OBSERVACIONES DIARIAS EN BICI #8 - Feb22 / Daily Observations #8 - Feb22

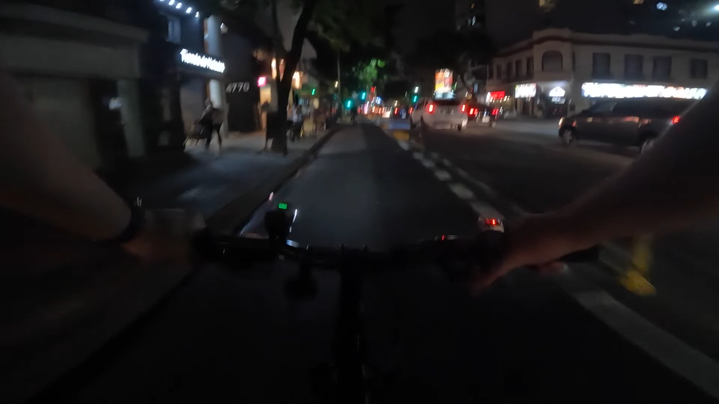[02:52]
Juego de mano, che. ¿Por dónde te vas a correr al parque vos? ¿Y ese allá arriba qué?